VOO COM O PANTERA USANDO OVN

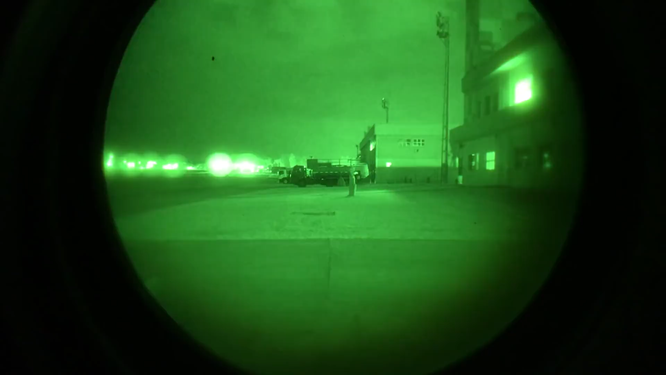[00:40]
Esse equipamento é utilizado pelas forças de elite do Exército. Hoje em dia, as unidades do nosso Exército são responsáveis por executar
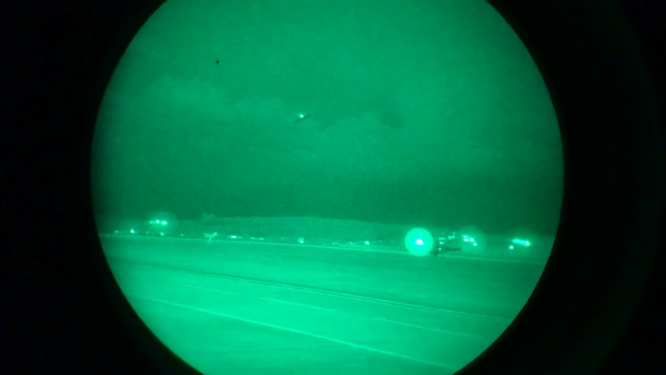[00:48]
operações de infiltração em território inimigo e outras missões que exijam um elemento surpresa.
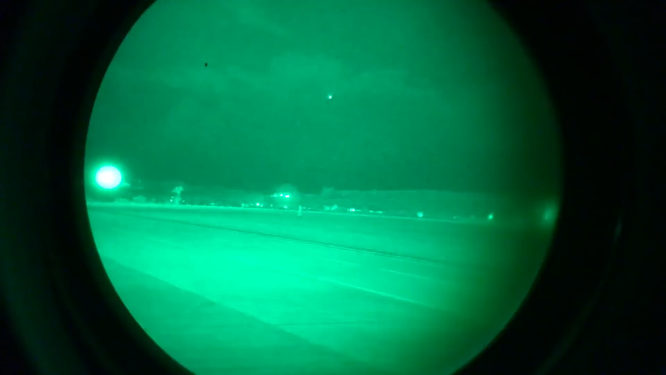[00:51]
Olha só! Usando óculos, o sistema aqui muito. Tá muito nítido.
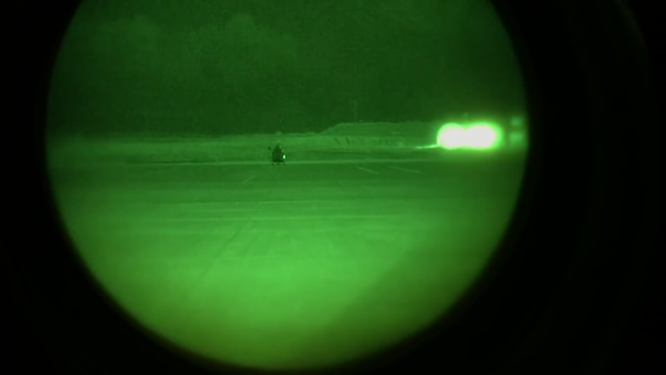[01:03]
Aí na frente tem um helicóptero acionado. Aí o Maurão, ó.
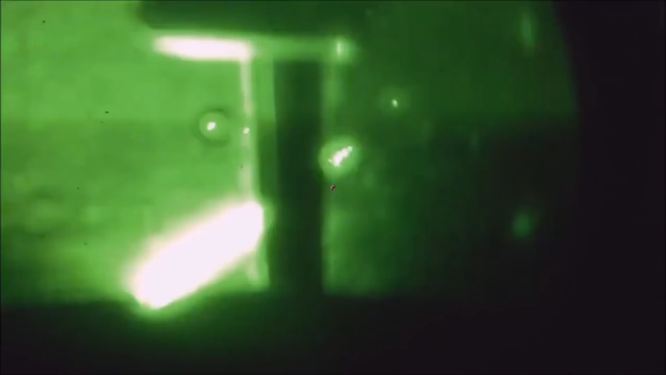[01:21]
Vou apresentar para vocês o material aqui rapidamente. A gente está com óculos para cada um.
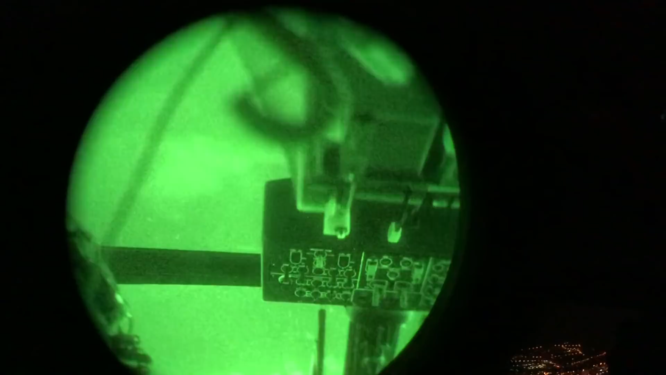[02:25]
Esse óculos, ele pega a luminosidade residual e intensifica essa luminosidade residual de forma que você multiplique,
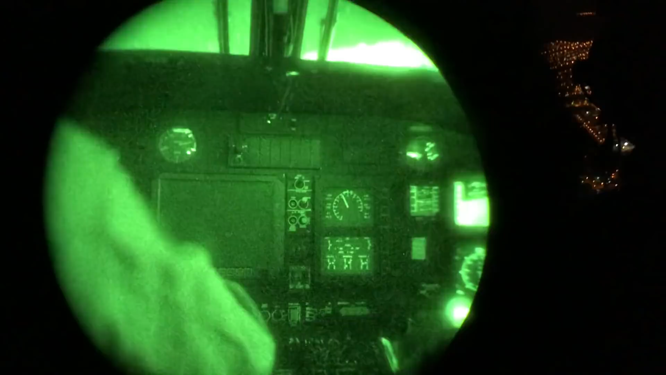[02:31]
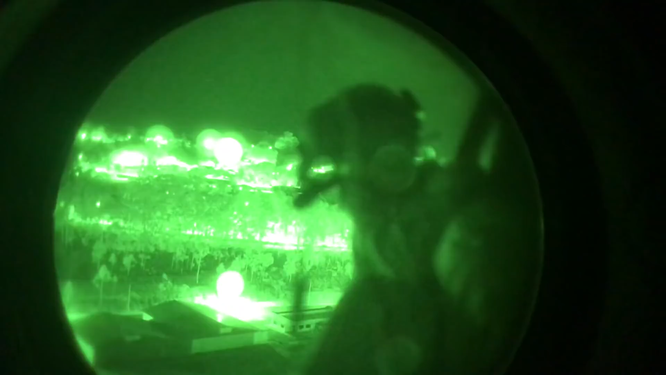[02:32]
por exemplo, se bate um fóton de luz, ele multiplica para dezenas, centenas de outros fótons de luz.
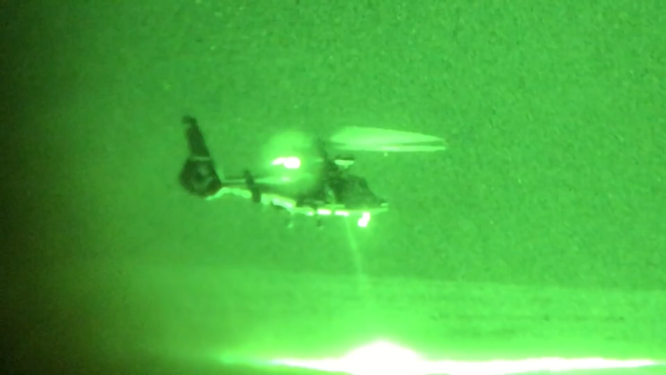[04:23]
A finalidade é permitir que nós voemos à noite visual.
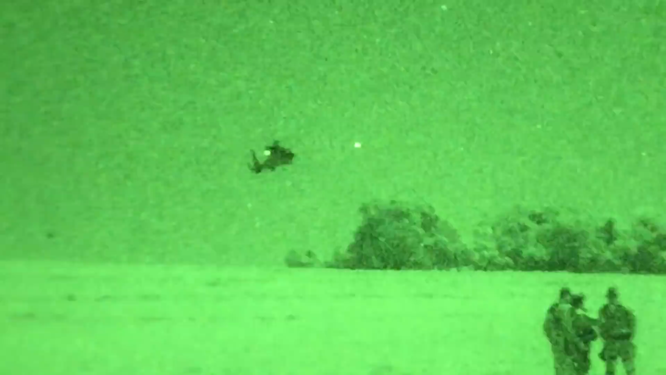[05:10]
melhores do mundo e um dos pioneiros no uso dessa tecnologia da forma como é empregada no Exército Brasileiro.
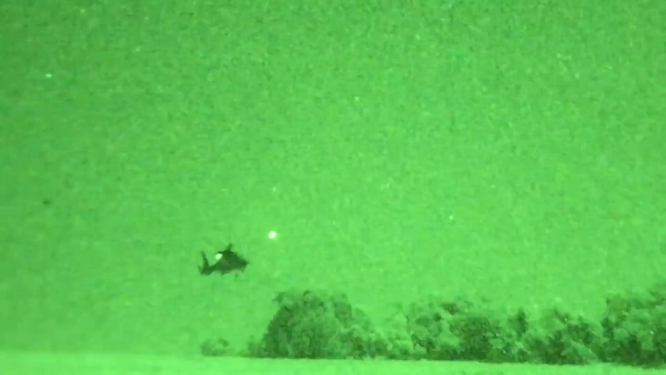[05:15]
É referência em treinamento e formação de pilotos e tripulações para uso do OVN.